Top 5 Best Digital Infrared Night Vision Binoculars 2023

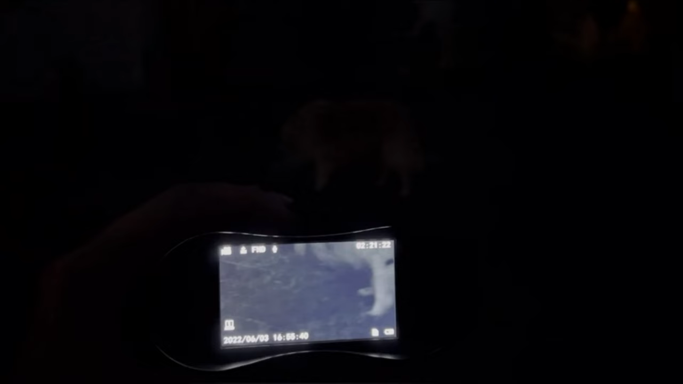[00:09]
infrared night vision binoculars are here to reveal the unseen.
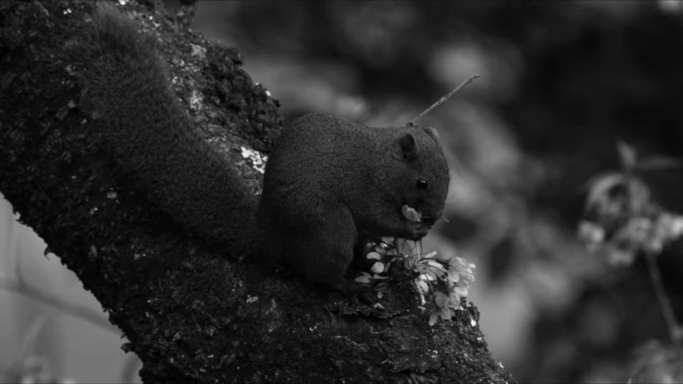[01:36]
The digital night vision binoculars performs well even in the rainy season.
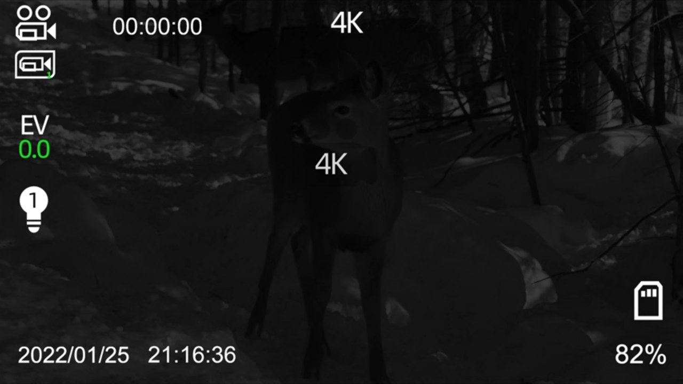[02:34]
Infrared night vision device has a fully multi-coded 25 mm objective lens and 5x digital zoom, which can zoom into a wider field of view.
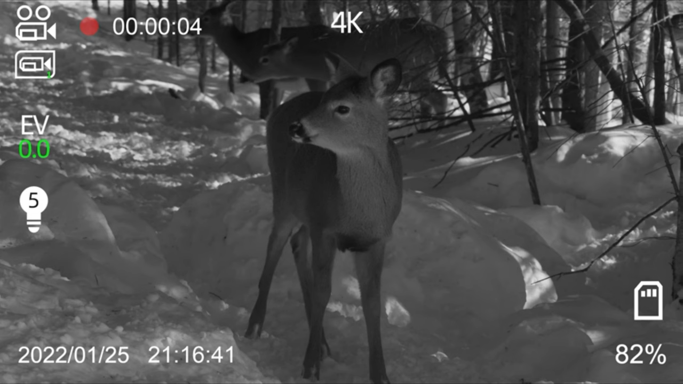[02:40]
In 100% darkness, night vision goggles have viewing distances up to 656 feet slash 200 meters.
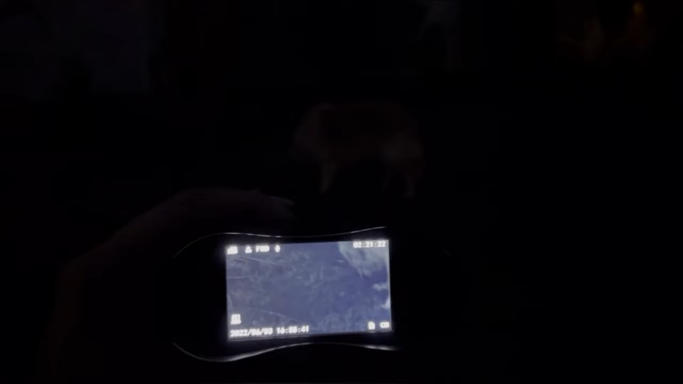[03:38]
Thanks to its rugged housing, the digital night vision goggles can withstand any harsh environment. Built-in elite ion rechargeable cell.
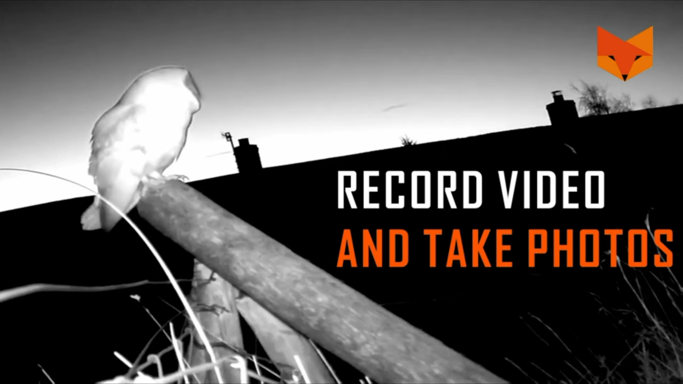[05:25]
Use these night vision goggles to see 165 yards in total darkness,